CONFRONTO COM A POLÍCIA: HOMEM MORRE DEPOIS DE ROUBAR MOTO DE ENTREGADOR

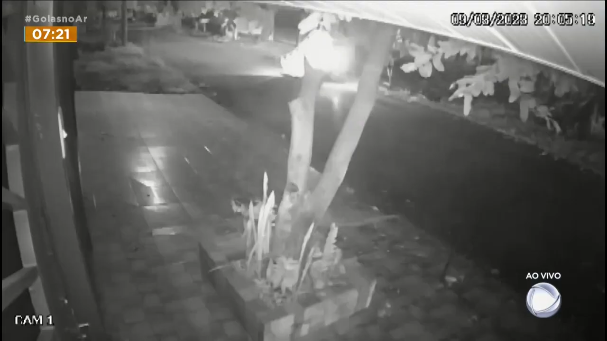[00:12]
A vítima ia fazer uma entrega no bairro Itatiaia, em Goiânia, quando os bandidos chegaram de moto.
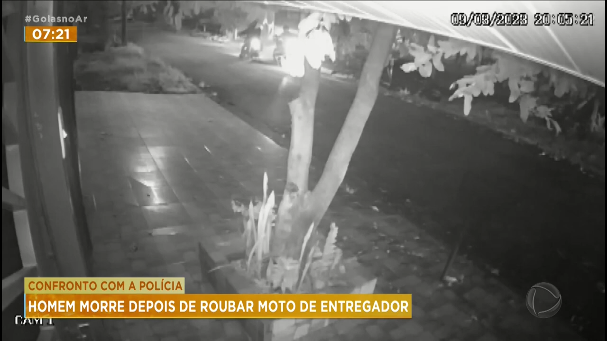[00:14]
Um deles está armado e obriga o homem a descer da moto. Tudo aconteceu às 8h05 da noite desta quinta-feira.